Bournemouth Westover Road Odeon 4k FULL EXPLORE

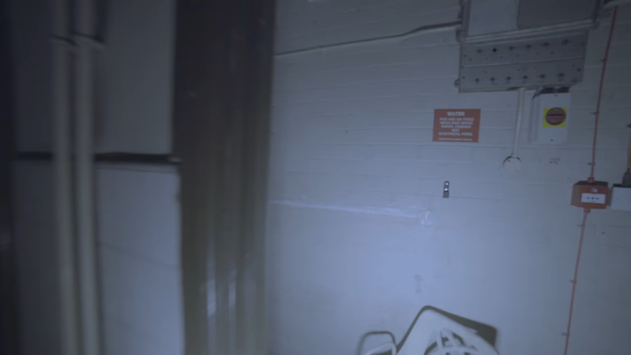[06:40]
So we've got outside lights, light switches. That's really ropey. Oh, fire alarm. Oh, look. Half a Judge Dredd poster.
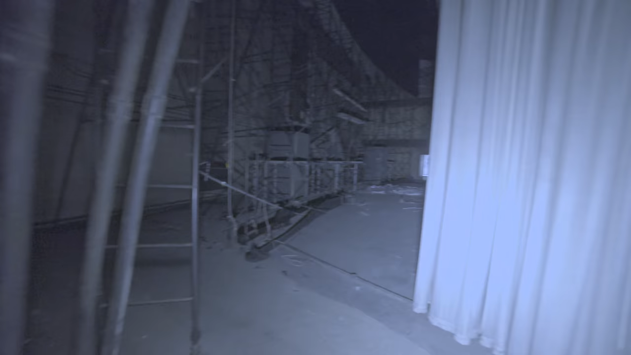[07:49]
Wow. Straight onto the stage area. Amazing. Absolutely amazing.
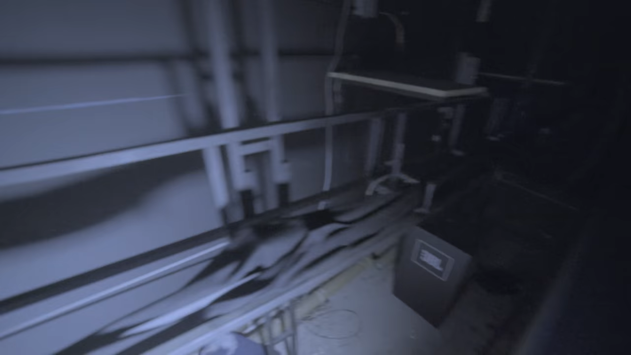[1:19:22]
But yeah, there's quite a bit of screen there, quite a bit.